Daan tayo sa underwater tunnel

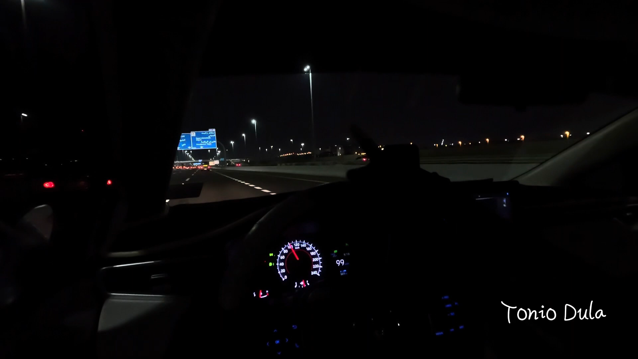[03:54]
kita nyo yung zayed international airport stay lang kayo dito sa lane na to meron dyan exit papuntang airport dito sa abu dhabi yun yung bagong airport ngayon shik zayed international airport pero dito tayo exit ngayon kasi papunta tayo yung yas marina circuit pero may daan din doon yung susunod na exit mwede rin dito kung natatalaw nyo ay home kita sa camera hindi na yung airport
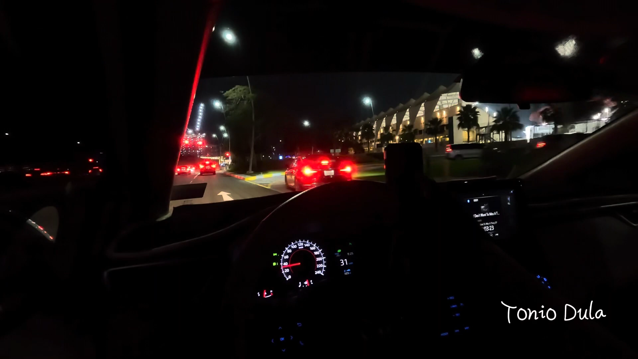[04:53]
yun yung grandstand grandstand ng yas marina circuit